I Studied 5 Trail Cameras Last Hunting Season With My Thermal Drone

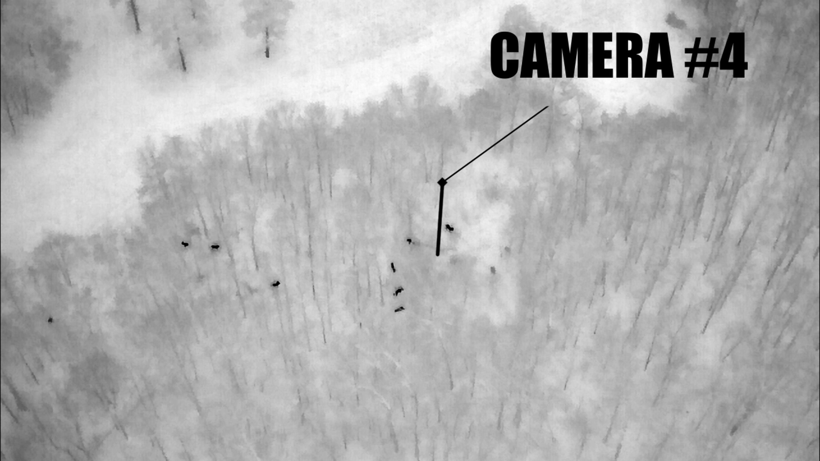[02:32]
We had a few times where multiple deer were walking past the camera, and we only got photos of one to two or three deer in front of the camera at one time.